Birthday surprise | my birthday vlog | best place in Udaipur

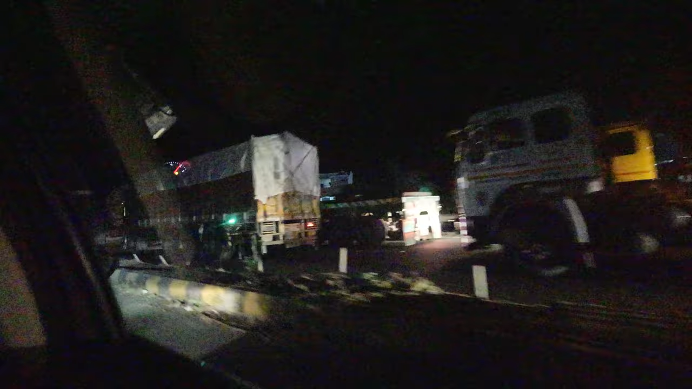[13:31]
पूरे ट्रैफिक को चीरते हुए हम जा रहे हैं।
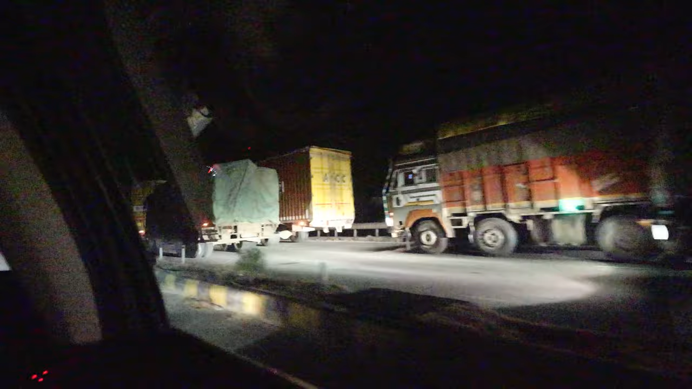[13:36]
सर्विस लाइन से हम जा रहे हैं, और ये हमको